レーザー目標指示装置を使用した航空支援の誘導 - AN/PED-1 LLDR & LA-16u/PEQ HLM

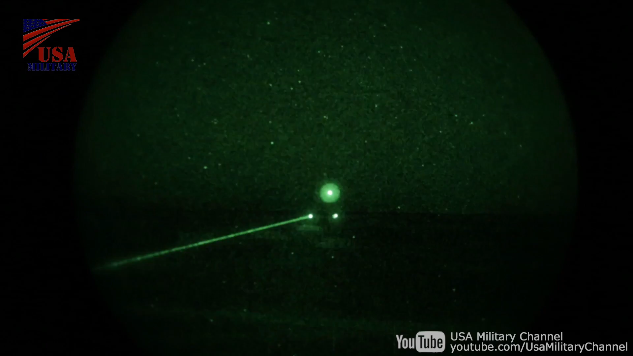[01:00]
Yeah, hey, hey, we're still taking sporadic fire good effects
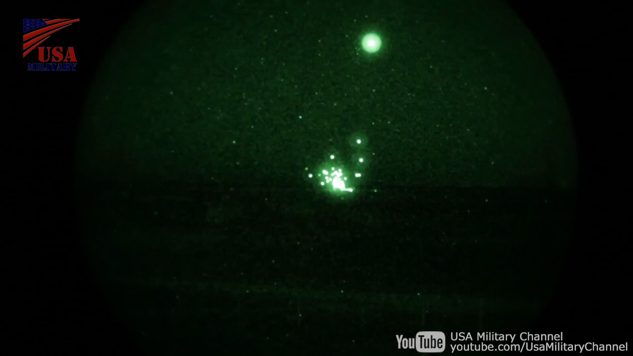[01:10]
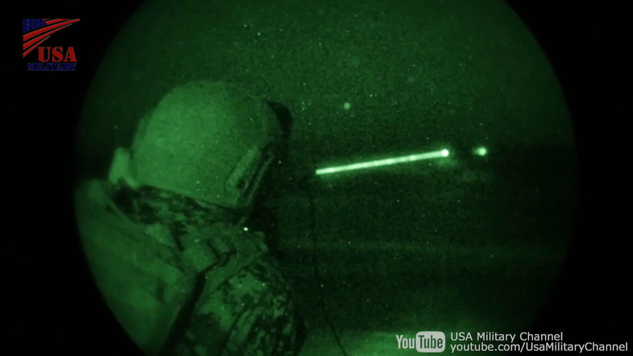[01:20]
Looks like they hit the hit the dismounts in the vehicle still up
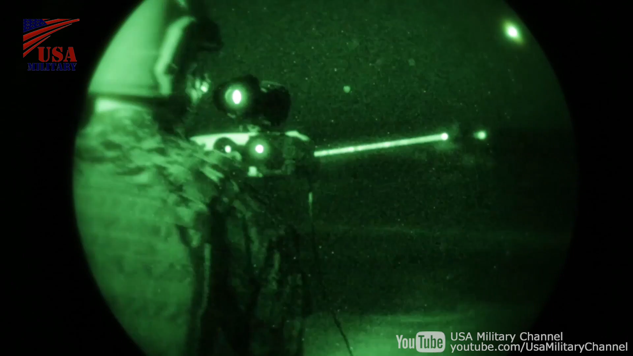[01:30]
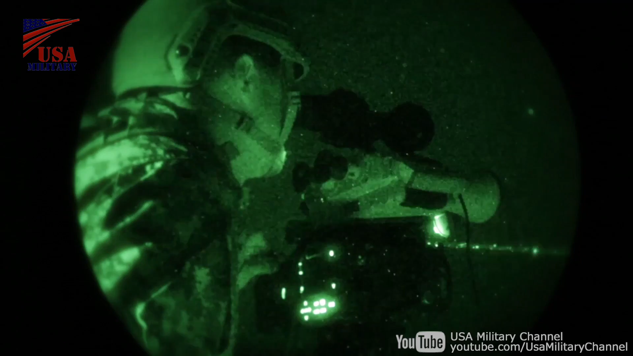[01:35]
Those vehicles from that location, but hey, we still got that dish go over there firing at us All right,
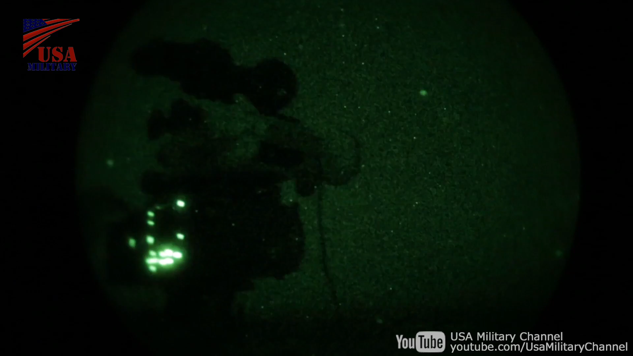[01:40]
he's coming around, should be getting him on target in about 30 more seconds All right, so we got him on the left shoulder, right pull
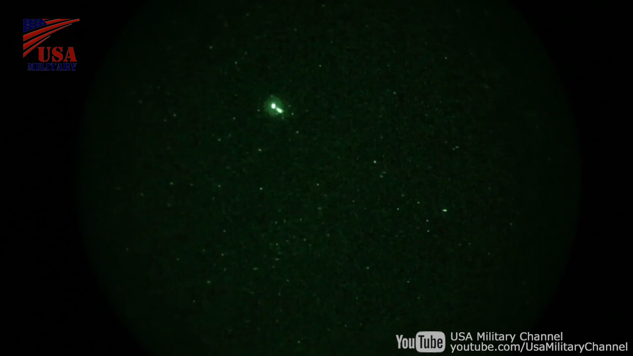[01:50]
Good impact, good impact Gunrunner 2-2, good hit Still taking sporadic fire from a dish guy,
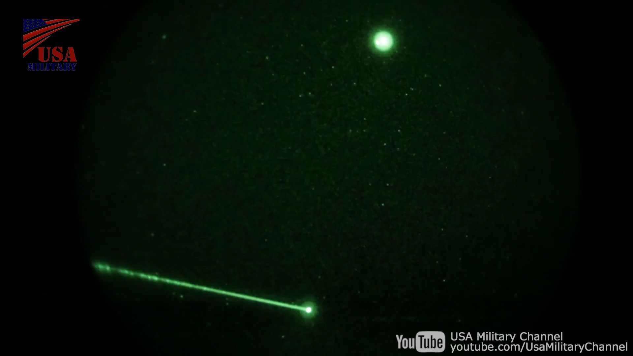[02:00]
hey, see if we can do a re-attack on him All right, Gunrunner 2-2, this will be
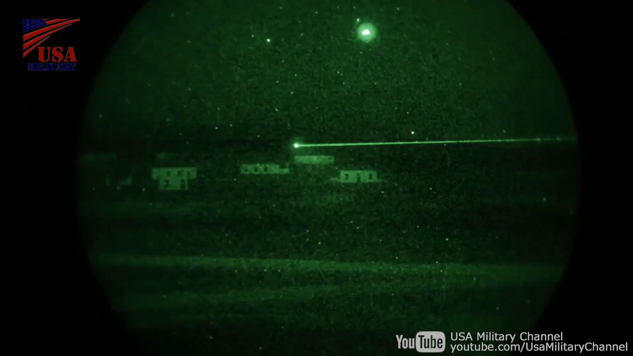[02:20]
All right, they got another position about 50 meters to the east, to the west Run on that plane Jump to the right
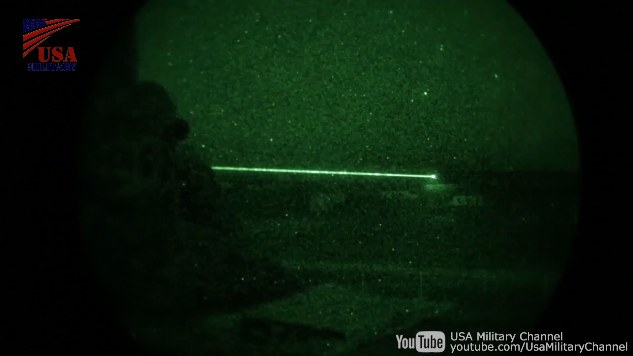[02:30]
Continue driving
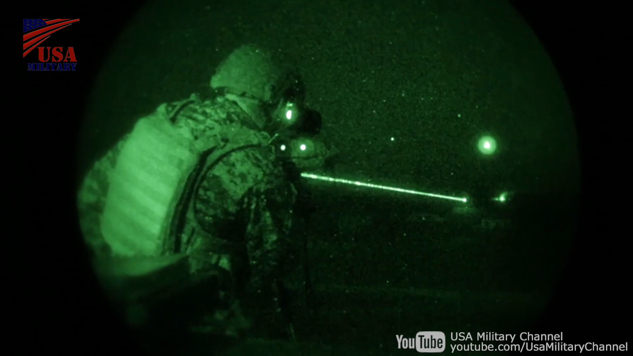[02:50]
Yeah, hey, we're taking sporadic fire, we got some squirters trying to retreat right now We need to take them out, they're just to the west 50 meters Gunrunner 2-2, blackjack, do we have some squirters in that
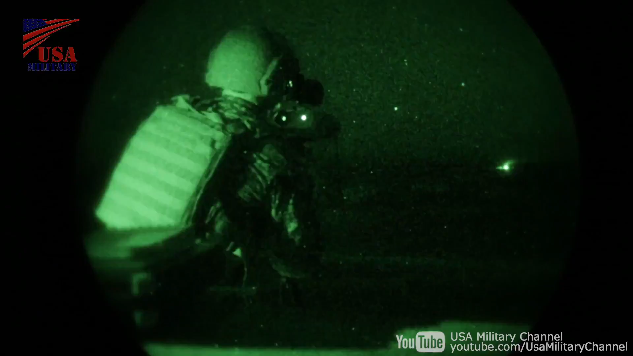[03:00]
If able, can you go ahead and transmit rover, wind cord hot